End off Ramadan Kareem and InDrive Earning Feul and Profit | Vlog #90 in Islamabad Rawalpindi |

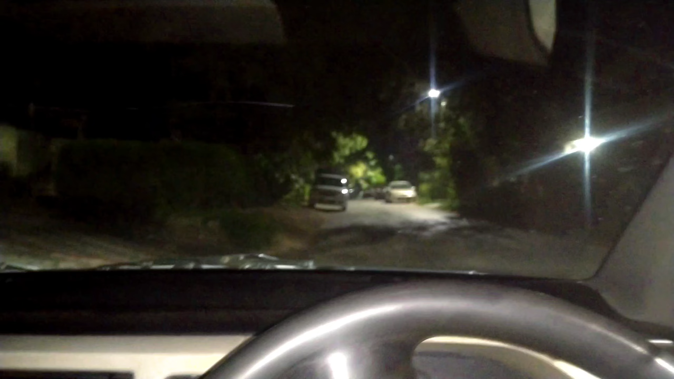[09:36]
کیا سکتے ہیں نیکس بڑے عرصے بعد میں راول ٹاؤن جا رہا ہوں یہ انہوں نے نیاب بنایا سین بلکل یہاں سے لیفٹ ہوکے
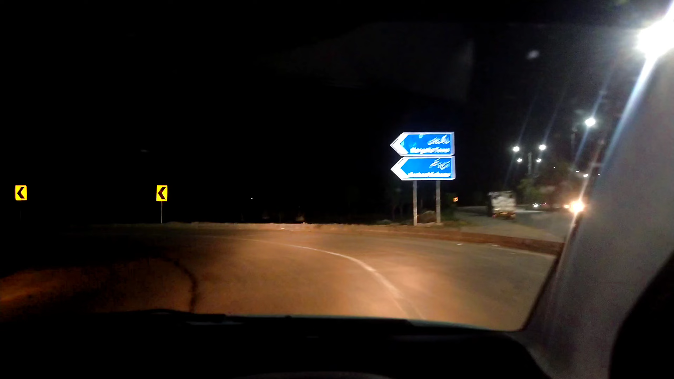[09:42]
مانگولا ٹاؤن آرچر سکیم اور راول ٹاؤن کی طرف بنا جا سکتا ہے راول ٹاؤن کا بوٹ تو نہیں لگ ہوئے لیکن مجھے میپ دکھا رہا ہے راول ٹاؤن کی
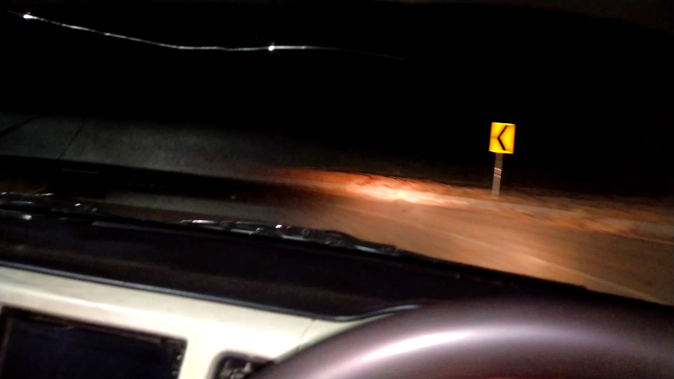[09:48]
طرف اچھا راول ٹاؤن میں اس لیے جا رہا ہوں کہ مجھے رائے لگی ہے
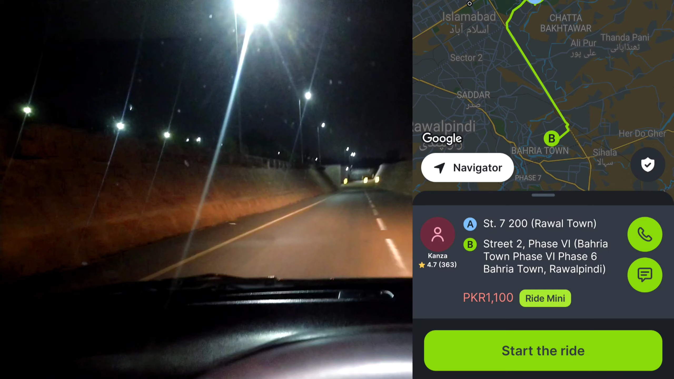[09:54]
گیارہ سوار پیس آرچو کوئی تھا تو یہ بیری آفیس سکس ہے یا ٹو کی رائیڈ ہے
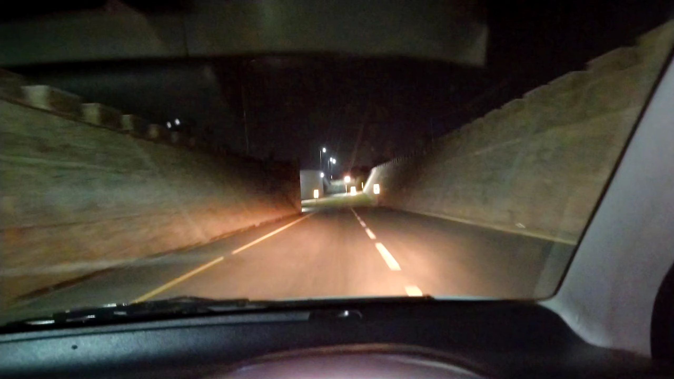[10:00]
گھر کی رائیڈ ہے بھئی واپسی کی شکر الحمدللہ لگ چکی ہے تو اس کو دور سے پک کرنے کے لیے آ رہا ہوں ان سے میری بات چیت ہو چکی ہے بھئی میں آ رہا ہوں آپ کی لوکیشن پر کینسل نہیں کرنی انہوں نے کہا ٹھیک ہے بھئی ہم کینسل نہیں کریں گے آپ آج آئے یہ وہ لڑکی تھی اچھا یہ بھی دیکھیں بھئی یہ آن پہ بھی نیا سین بنائینا نے کچھ ابھی تو فرس ٹیم میں نے انٹری کیا یہاں پہ چلنے جی ہے واپسی کی رائیڈ ہے ٹھیک ہے یہ بھی لگ تو گئی شکر الحمدللہ ان دنوں میں واپسی کی رائیڈ کا لگنا بہت مشکل ہے